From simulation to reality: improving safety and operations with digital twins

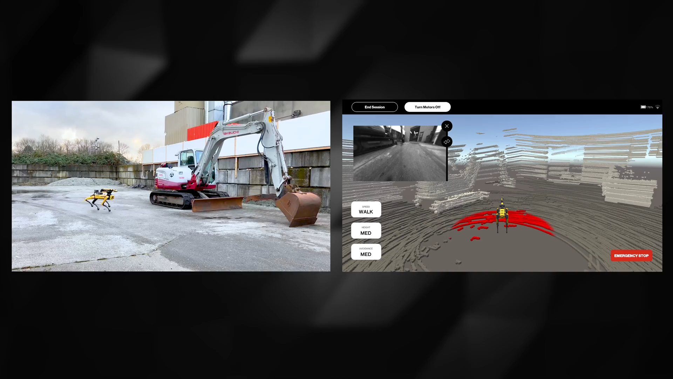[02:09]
It will be very easy to pinpoint and track objects, but we need to collect real information first and correlate it.
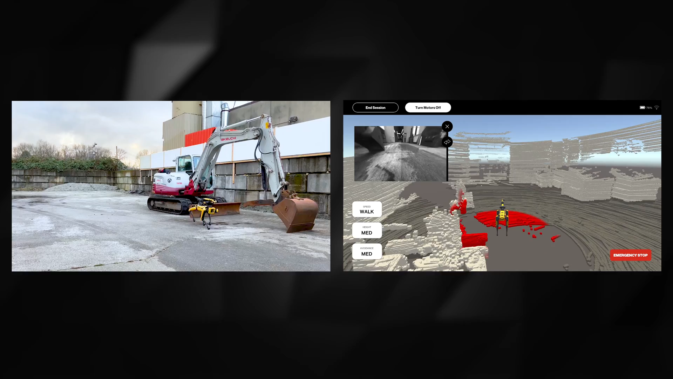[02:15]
We start by creating a digital representation of our environment. We can create a digital twin in a number of ways. We can create a digital model where a designer hand draws every element.
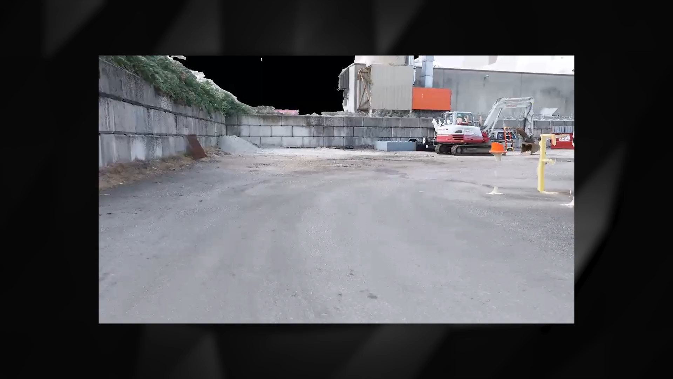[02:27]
We can scan the environment using technology like photogrammetry using a drone-mounted camera.
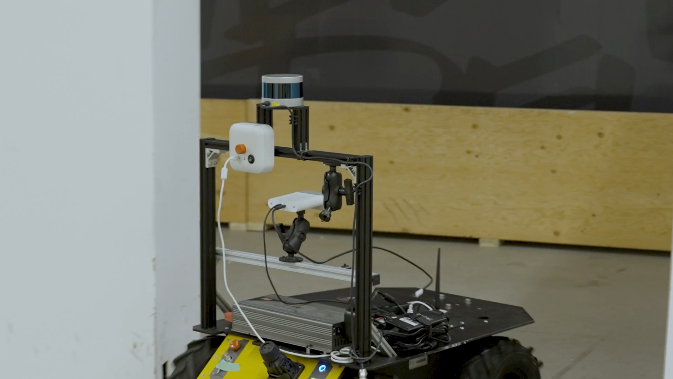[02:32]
Or we can use LiDAR, which produces an incredibly accurate representation of the environment and, depending on the type of LiDAR,
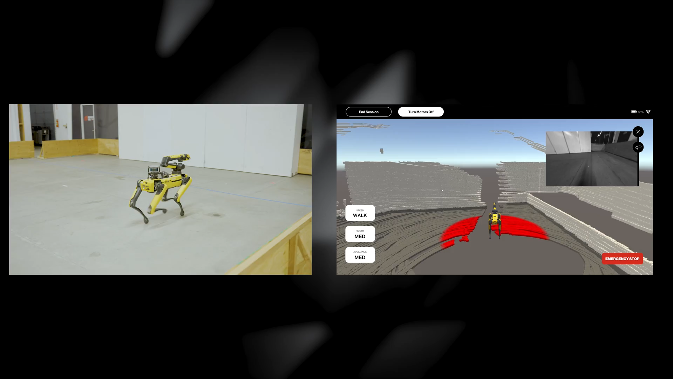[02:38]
can keep our digital twin up to date in real time, constantly scanning for changes in the environment.